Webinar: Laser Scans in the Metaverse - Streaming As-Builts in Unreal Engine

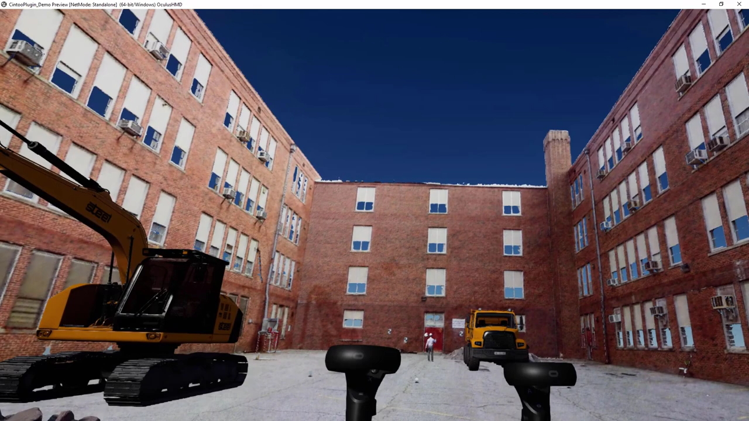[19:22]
So here I've switched to a new scan position and I can look at this scene from this point of view here.
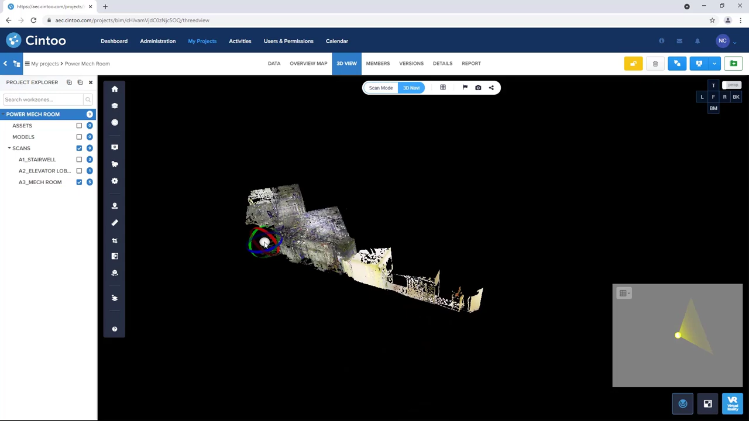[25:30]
So I have the Cintu project open in my Chrome browser.
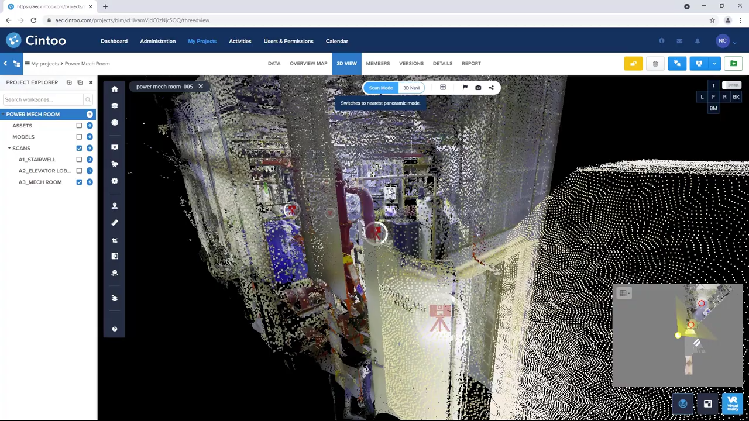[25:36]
And when we jump into scan mode, we can see the as-built conditions of this power mechanical room.
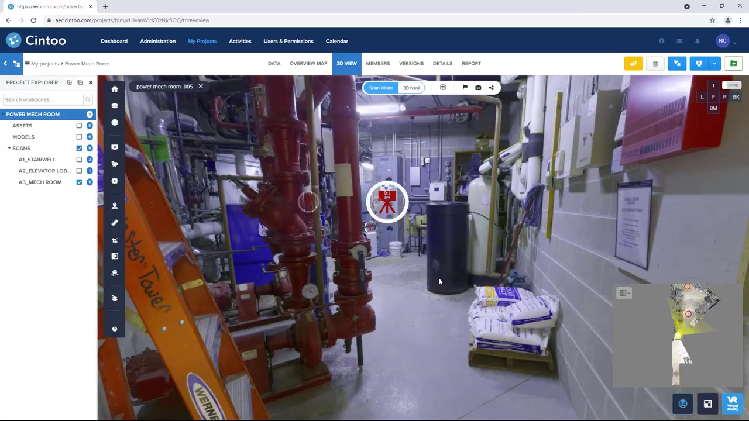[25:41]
So we can navigate scan to scan.
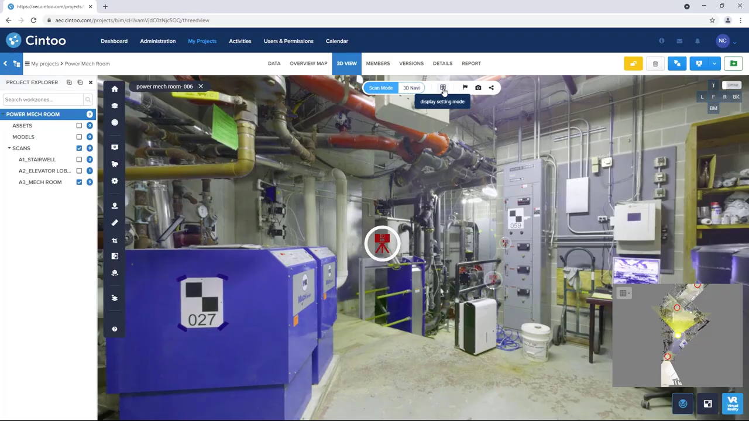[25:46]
And when we switch to surface mode,
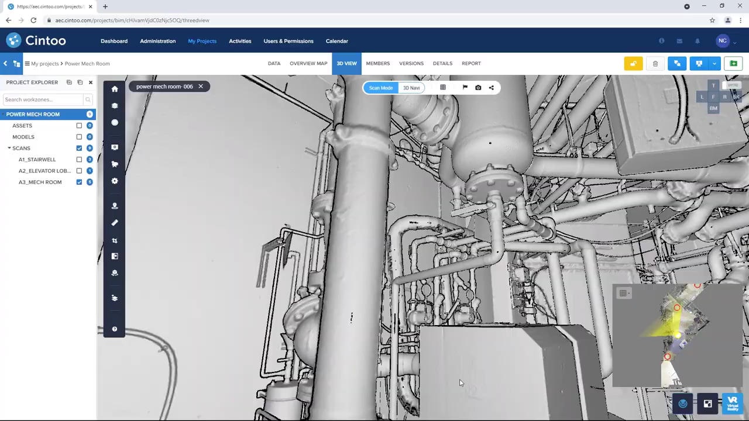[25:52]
we get a great look here at the complex existing conditions displayed as a high-resolution mesh that's been created from the source scan data.
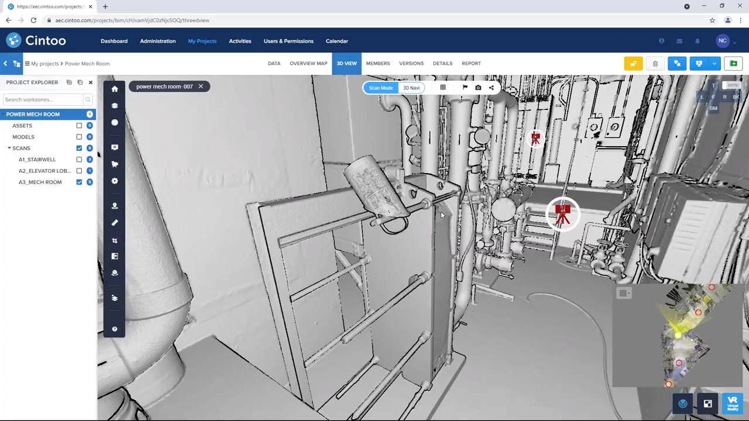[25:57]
And we see these meshes streamed to our browser window as we jump from scan to scan.
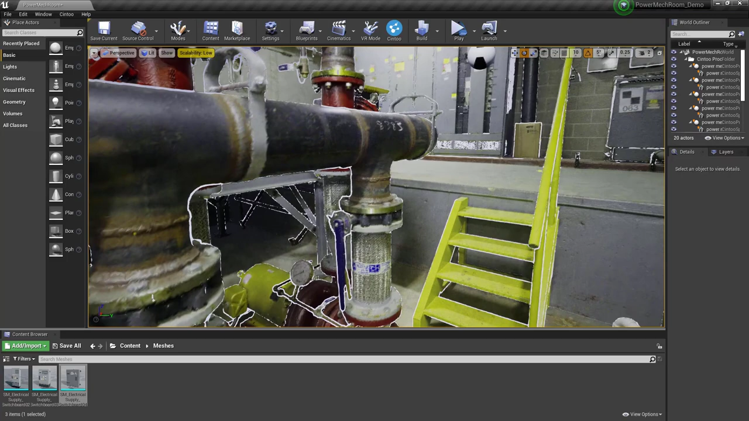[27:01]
valves, meters, these really complex existing conditions that
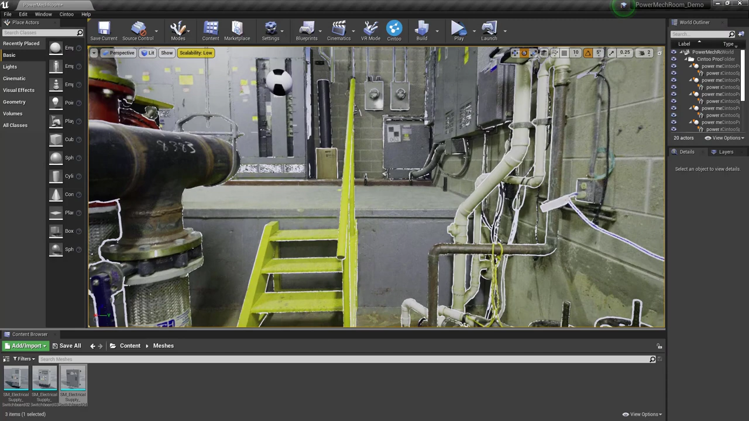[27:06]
you wouldn't want to spend time modeling and optimizing for real-time use.
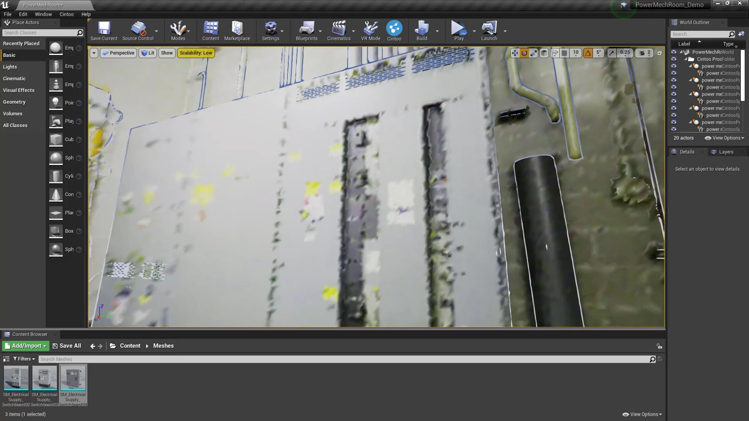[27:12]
And we can see here that this mesh-based as-built data is being streamed really fast here in Unreal Engine.
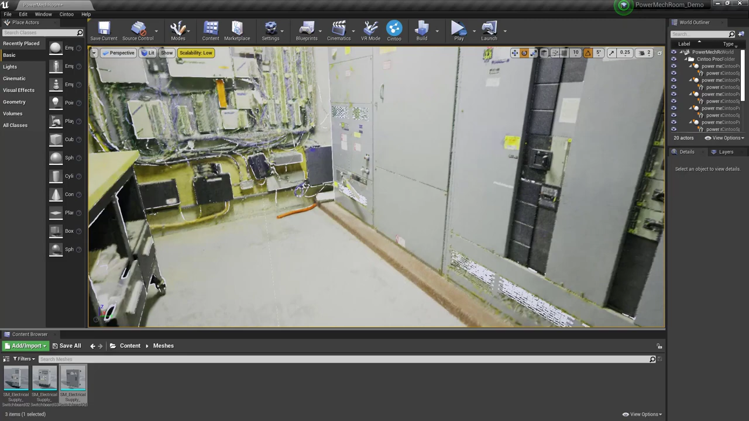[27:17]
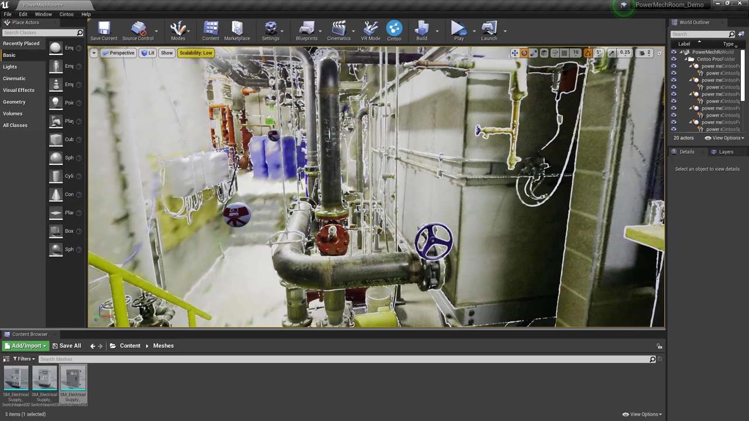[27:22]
So here at this location, I'm looking around, being able to view all this complex mesh-based geometry.
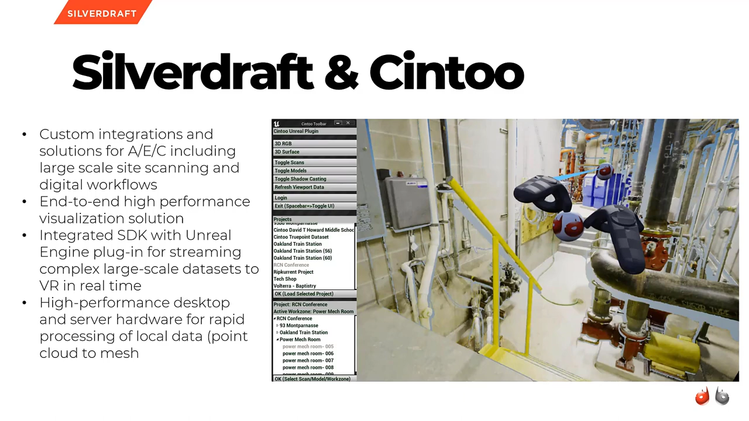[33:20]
like being able to render it in real time in a VR headset. So the next slide, just talk quickly about VR and being able to render these scenes in a headset,